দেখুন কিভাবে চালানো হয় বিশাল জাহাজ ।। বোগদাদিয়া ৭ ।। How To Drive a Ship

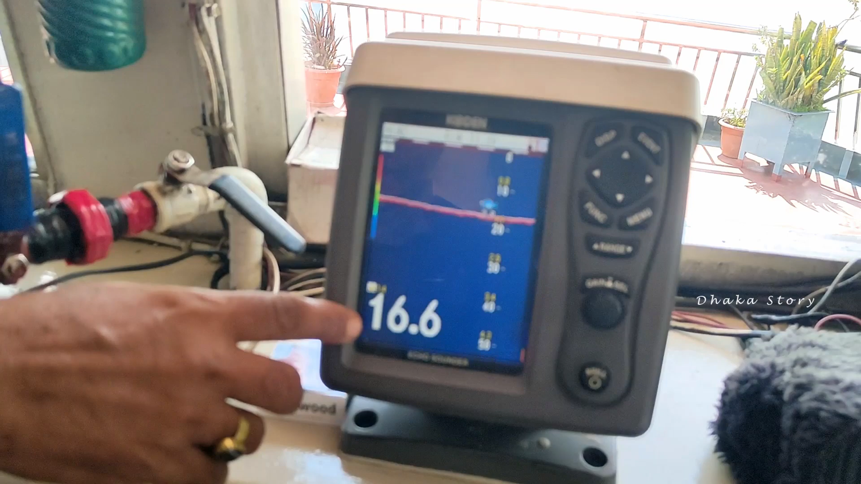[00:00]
16.6 গভীরতা হলো মিটার মিটার হ্যাঁ মিটারে দেখাইতেছে এখন মিটারে আপনি ইয়া করে
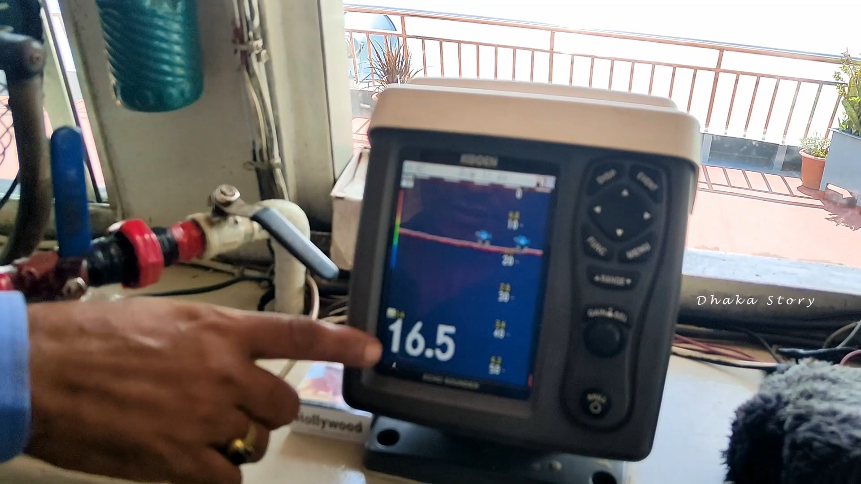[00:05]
নেন ফুট করে নেন অথবা আপনি ইয়া করে নেন এটা মানে সর্বনিম্ন কত ফুট থাকতে হবে আদার ওয়াইজ আপনার মানে